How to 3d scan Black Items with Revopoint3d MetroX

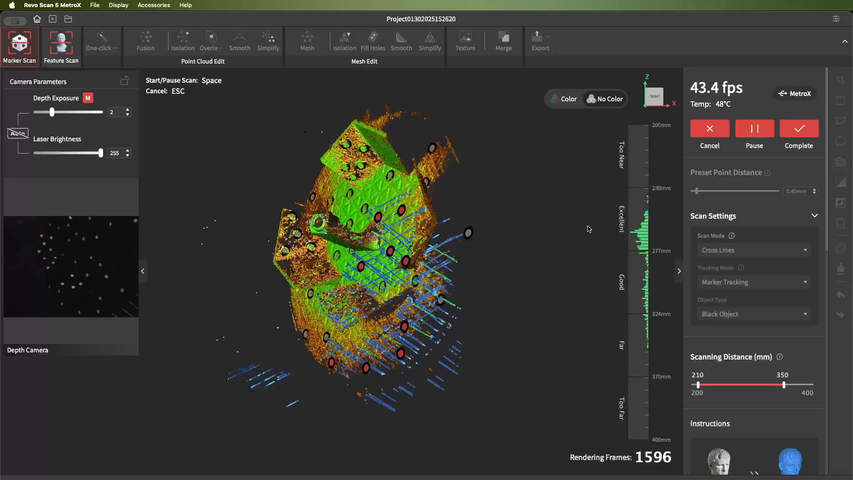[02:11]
it picks up on black 3d printed parts picks up on black plastics black metals
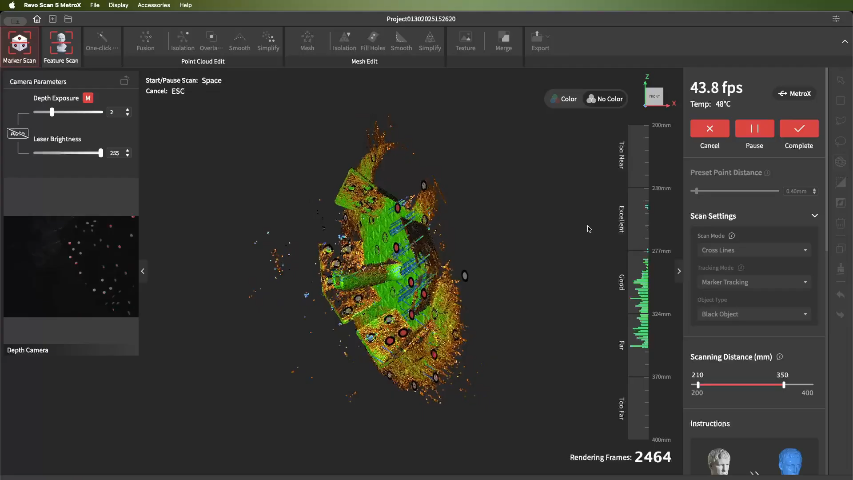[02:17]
so really there's no trick to scanning black items just simply adjust the exposure up or down just slightly and see if it picks up the item or not
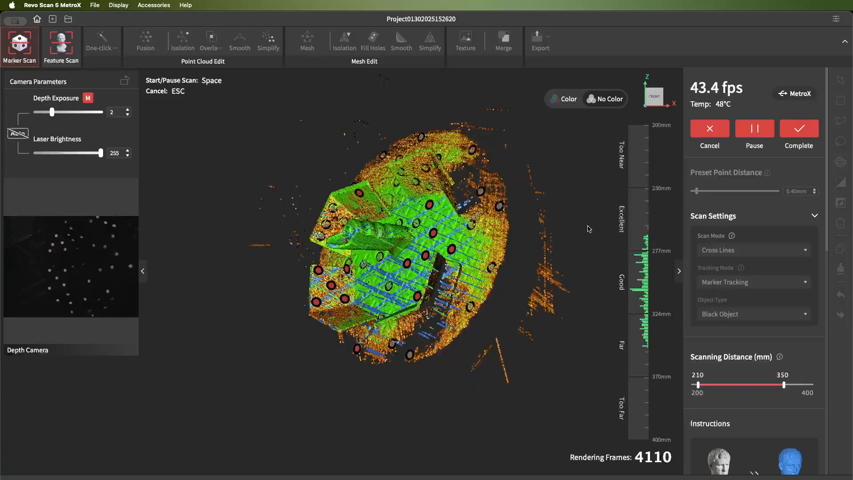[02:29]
with this airbrush handle I simply did another
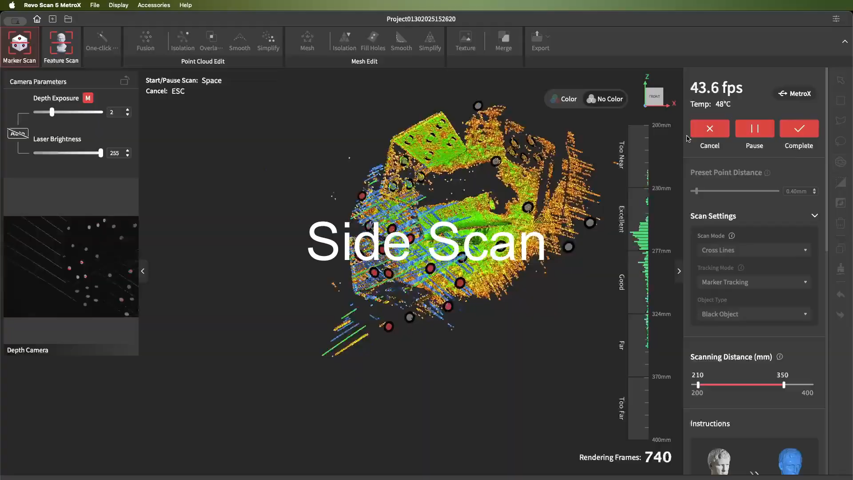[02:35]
scan of it on its side then I went to process it merge it together I'll
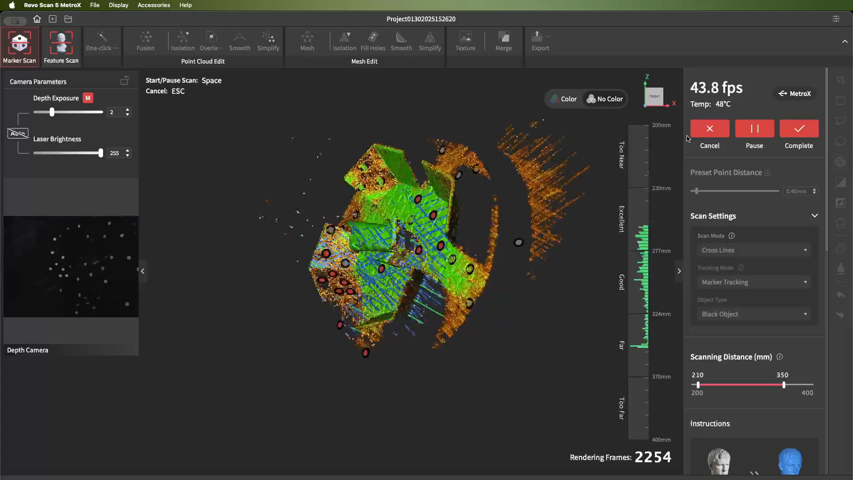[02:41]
have another video that goes over all the steps of processing a scan
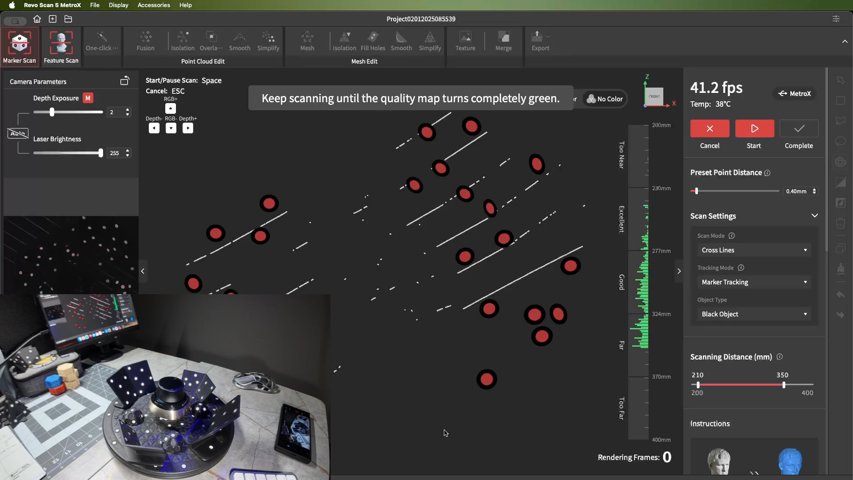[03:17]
be stainless steel shiny black plastic and gloss plastic
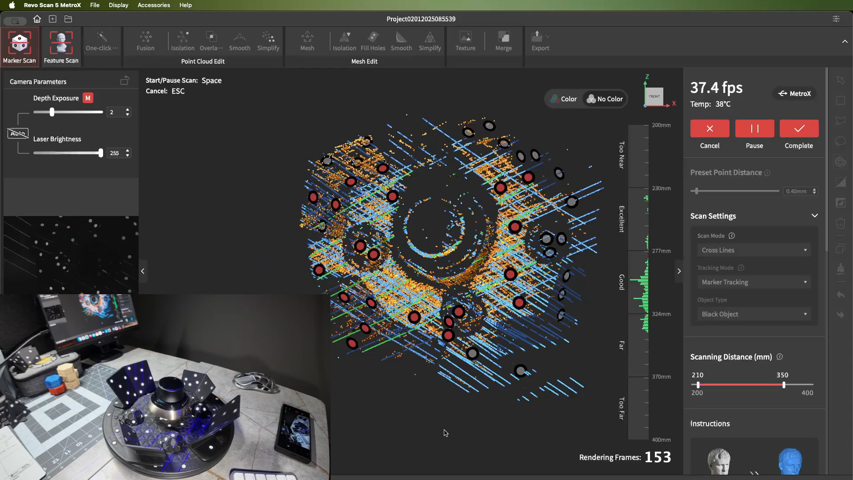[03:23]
for this you have to increase the exposure on the gloss plastic for it to pick up
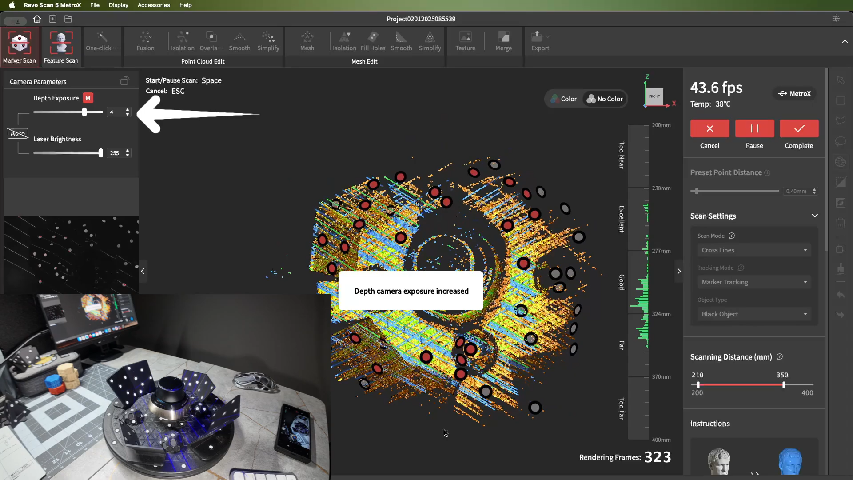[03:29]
other than that everything is scanning fine you simply need to do more frames so they can capture more data
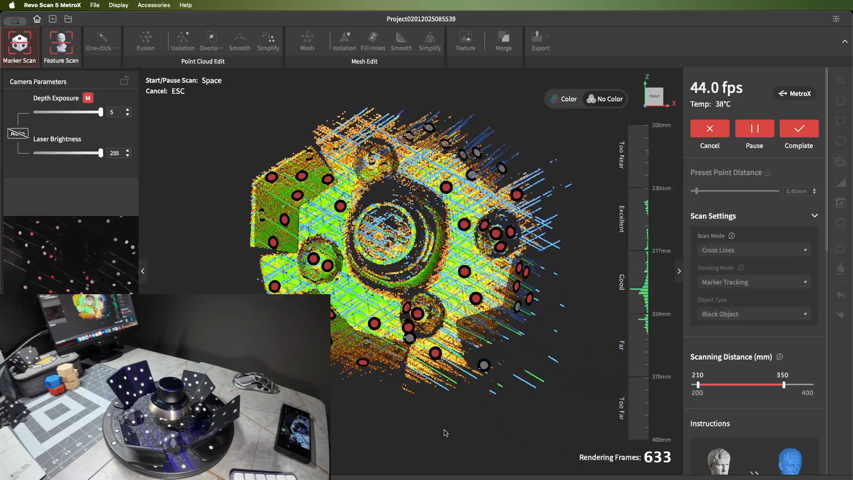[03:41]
as you can see it's picking up the top part I'll just go ahead and speed up the scan here